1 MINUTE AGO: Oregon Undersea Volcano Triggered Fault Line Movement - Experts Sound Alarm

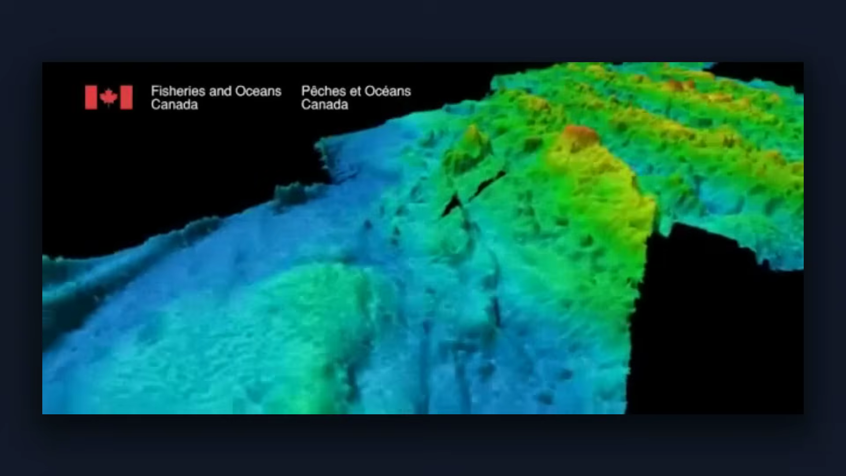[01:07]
this undersea giant is a shield volcano with a broad gentle slope covering an area roughly the size of Portland.
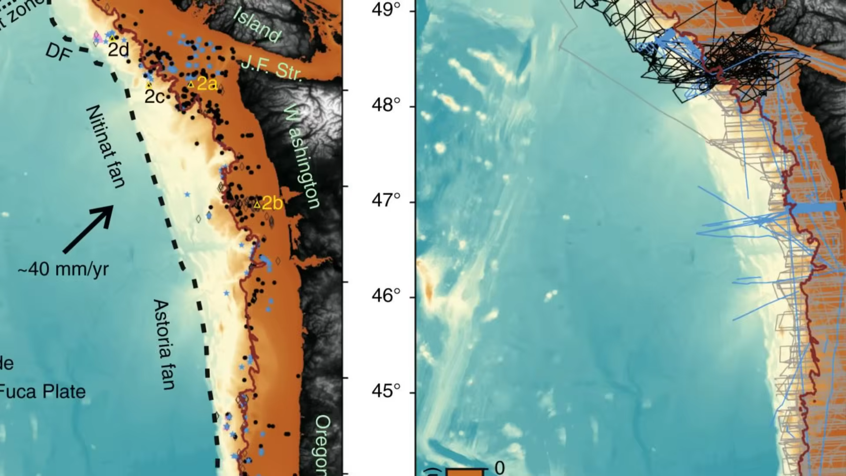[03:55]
running parallel to the coastline about 70 to 100 miles offshore.